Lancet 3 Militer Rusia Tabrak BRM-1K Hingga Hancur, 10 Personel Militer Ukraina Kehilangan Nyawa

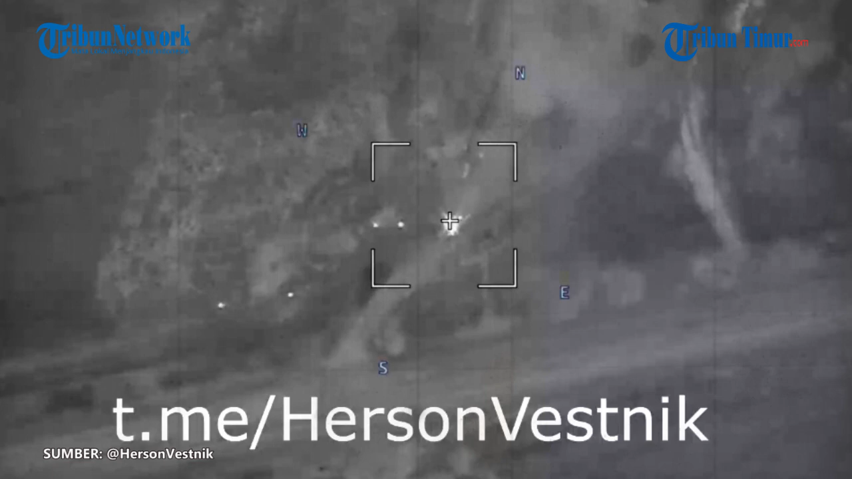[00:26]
Kendaraan militer BRM-1K militer Ukraina yang sedang beroperasi seketika meledak hancur
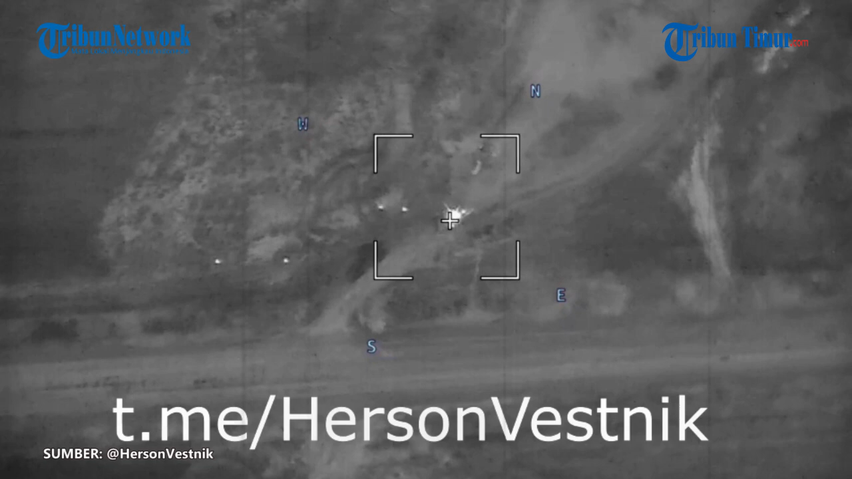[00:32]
saat Lancet 3 Rusia datang menabrak dengan laju cepat. Akibatnya 10 personel angkatan bersenjata Ukraina dikabarkan tewas. Padahal sebelumnya pasukan Rusia sudah memperingatkan mereka untuk lebih baik menyerah,